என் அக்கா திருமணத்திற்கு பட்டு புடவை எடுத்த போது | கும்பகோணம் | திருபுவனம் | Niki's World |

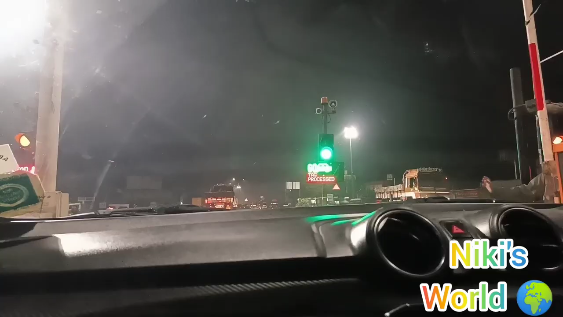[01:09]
விக்ரவாண்டி டோல் கிராஸ் பண்ண உடனே காஃபி குடிக்க ஸ்டாப் பண்ணியிருக்காங்க.
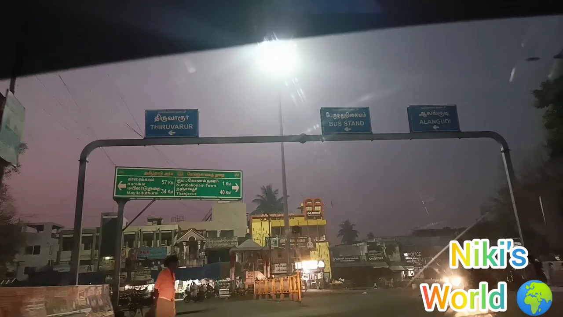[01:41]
இப்போ மார்னிங் 6:00 ஆக போகுது. நம்ம கும்பகோணத்தை ரீச் பண்ணிட்டோம்.